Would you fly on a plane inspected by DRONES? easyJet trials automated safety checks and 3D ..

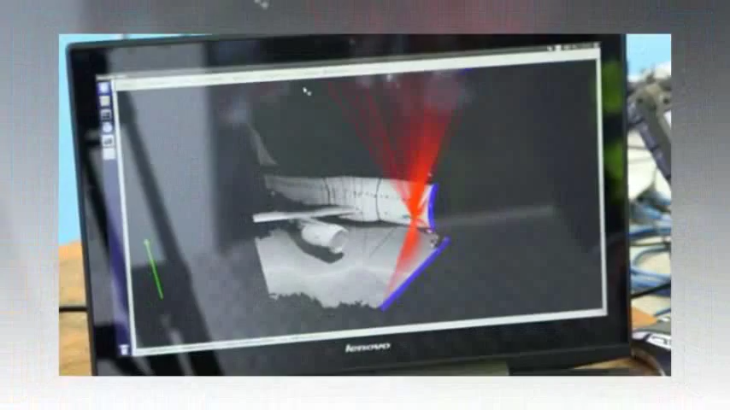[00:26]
Engineers used the drones to scan the aircraft for signs of damage that could make it unsafe to fly.